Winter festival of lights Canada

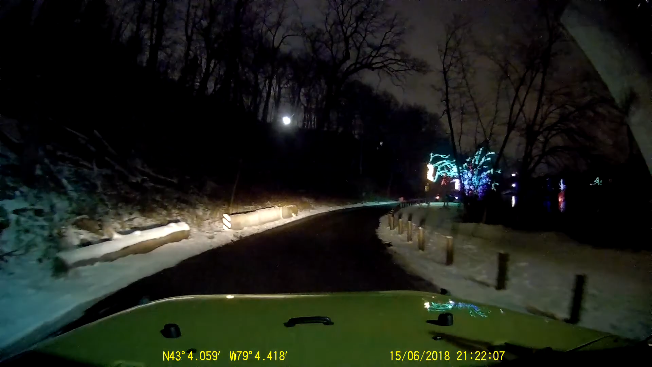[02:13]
It's like rocks. Yeah. I saw it on a few fins. Oh here's another moose that's not lit up. Right there. Oh look at the water fountain thing. Yeah that's sweet. That won't, a picture won't be taken of that. You know it's not going to work. Oh yeah it's not going to come out. Well maybe. Sorry. I think I got it. Kind of.